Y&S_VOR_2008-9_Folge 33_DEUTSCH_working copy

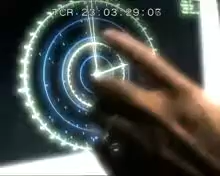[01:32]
Wir liegen alle nur noch grob eine Meile auseinander. Es ist ziemlich spannend.